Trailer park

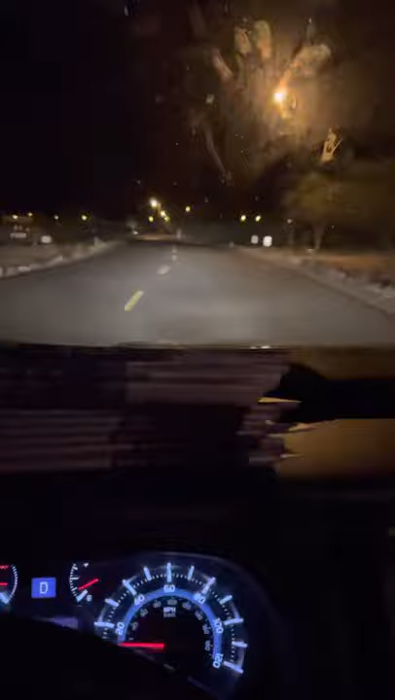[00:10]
all right it's gonna be the quickest way to get these guys done you're coming down the road i'm throwing it a tad bit out of sequence but it'll be fine first speed bump right after the speed bump you're gonna turn right into there's gravel
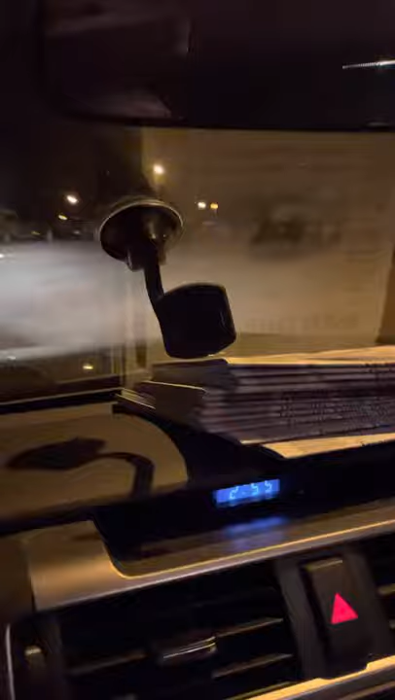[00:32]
and it's uh right to the parking spots then you're gonna turn left
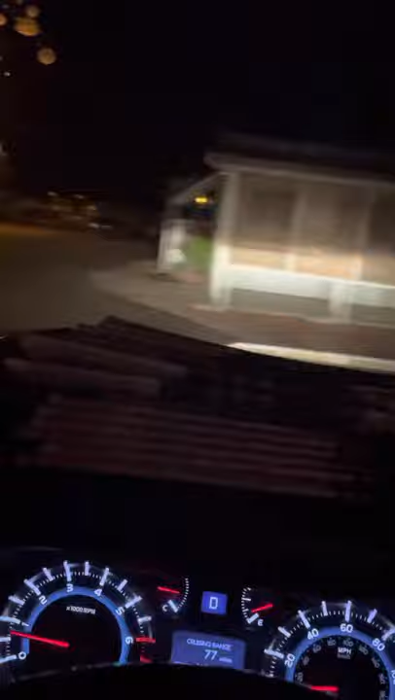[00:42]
the road's gonna fork you're gonna stay on the right side okay now on the right side you're gonna see that gray
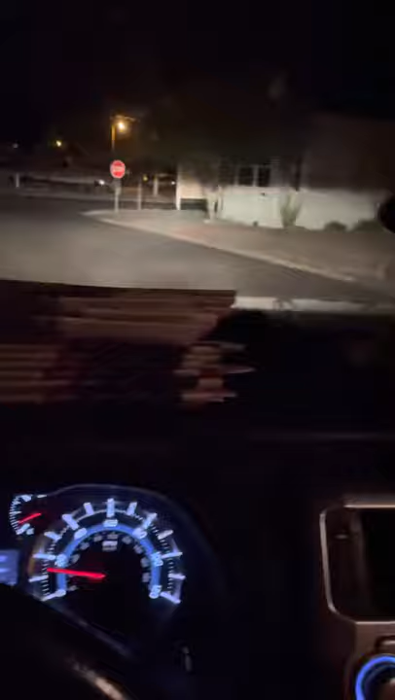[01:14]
keep going straight it curves you're gonna see a stop sign you're gonna turn right there's gonna be another stop sign up here
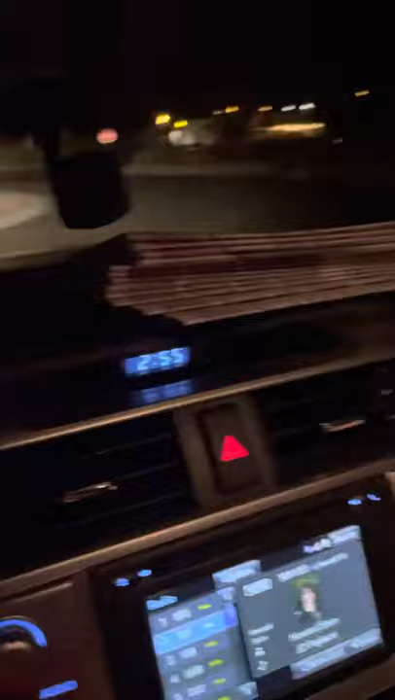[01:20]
and then you're gonna turn right at the stop sign you're gonna pass the sign since 15 miles an hour
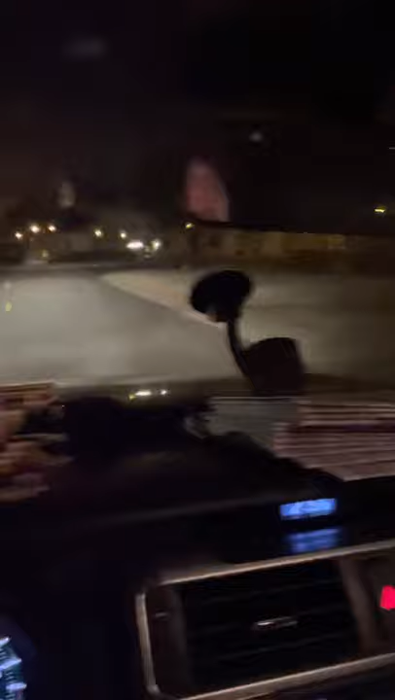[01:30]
you're going to the you're gonna see the american flag which is the main office all right so you're coming up here you're gonna stay going straight all right there's gonna
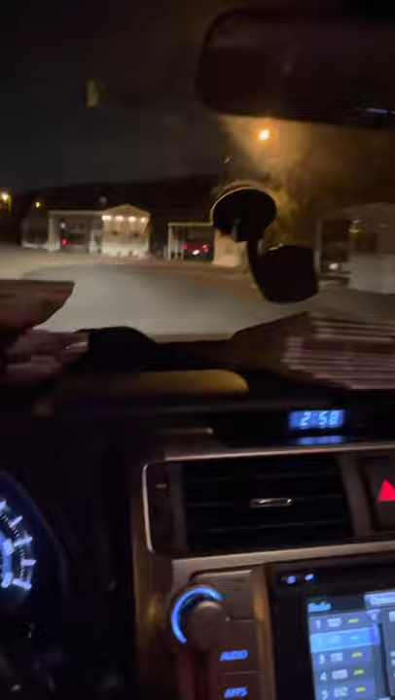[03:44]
so sunday only is going to be this red truck there's the 399
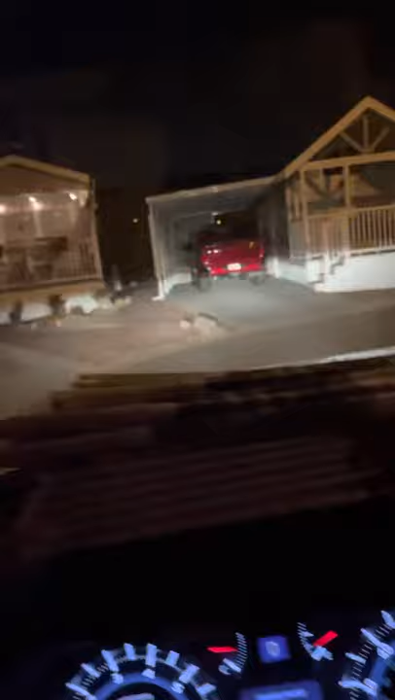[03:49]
the number is right there on the post they get sunday only and this is going to curve around
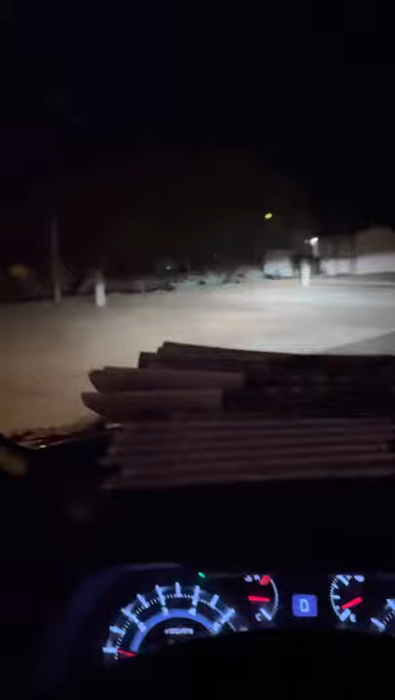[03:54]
curve around and you come to the stop sign be careful with this corner one time i took it too close and hit the rock so your car's a little bit low so be careful you're gonna turn right
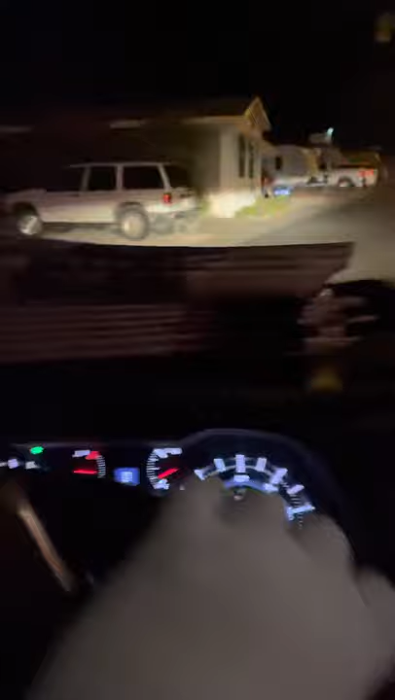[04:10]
you're gonna pass 80 again 80 you already got them then you're gonna go straight
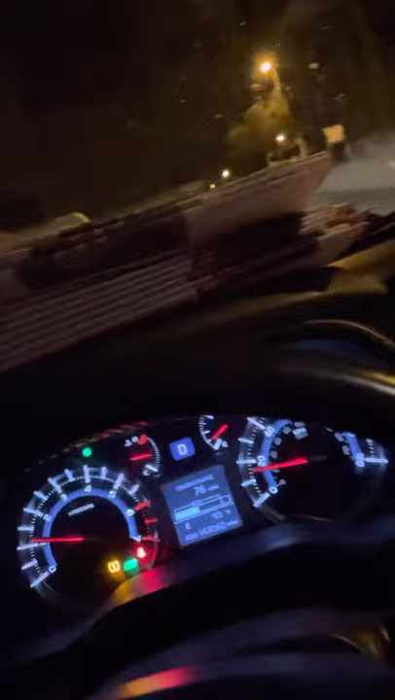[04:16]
keep going straight then you're gonna you're gonna keep going straight then the road's gonna come up to this cactus straight ahead you're gonna turn right at this cactus and it's gonna come right up to this road you could only turn left this corner house 265
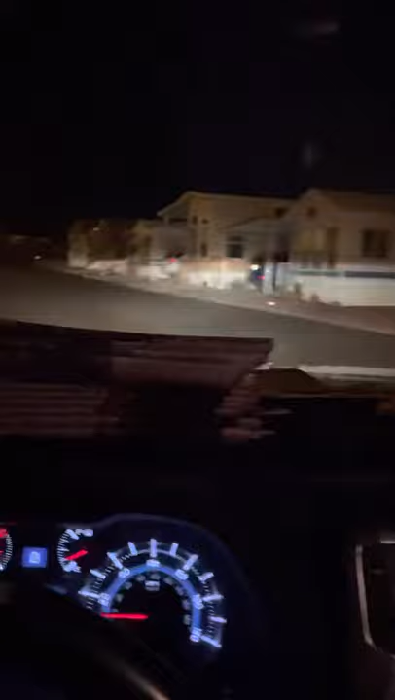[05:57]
and then just get go straight out of here and you'll be done uh you'll be out there's no more papers you've got them all
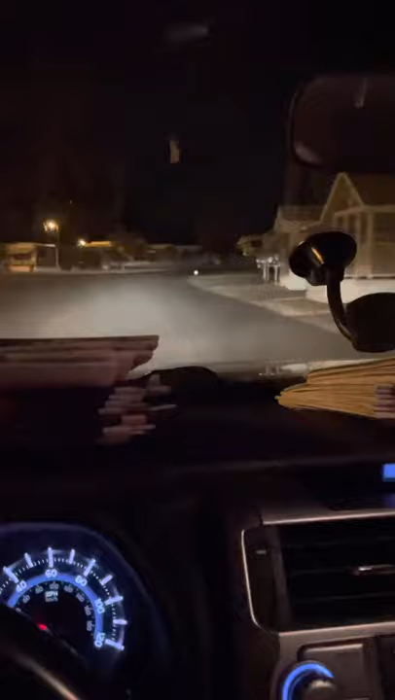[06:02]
and then just keep going straight and you'll hit the two speed bumps and then when you exit the parking lot you're gonna turn left take the road all the way down you're gonna follow it it's gonna curve to the prison once you enter the prison you're gonna turn left follow that road to the gate or there's not there's not gonna be a gate but you're gonna follow that road then it's gonna u-turn and then you're gonna see these red white and blue barriers to the left and a flag pull to the right